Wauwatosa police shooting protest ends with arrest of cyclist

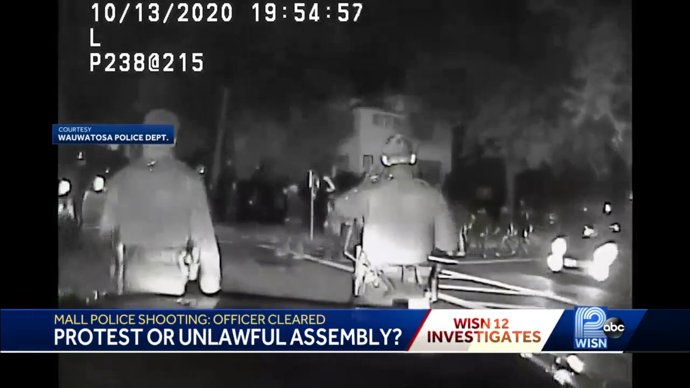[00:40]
There was no curfew in place, but around 8 p.m., police say the protest became illegal. You can hear them warn the crowd in this dash camera video.
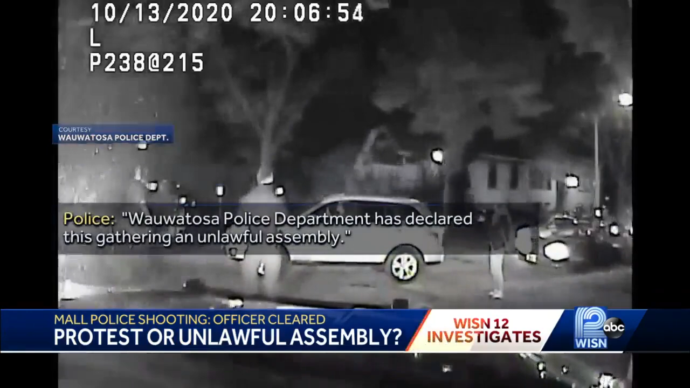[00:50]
Police said, quote, blocking streets without permits and participating in loud, boisterous behavior is against the law.
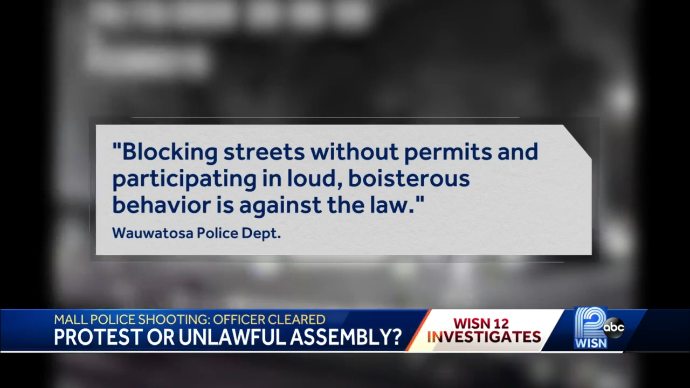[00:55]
Back in the squad, officers discuss making arrests. You take a motorcycle, do it.
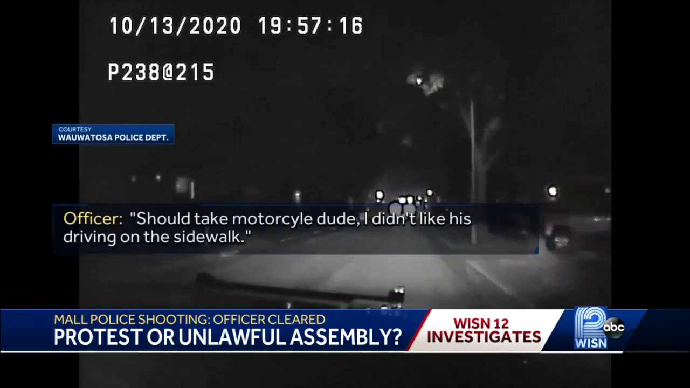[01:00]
I don't like it. Then near 65th and Meineke, they arrest a guy on a bicycle.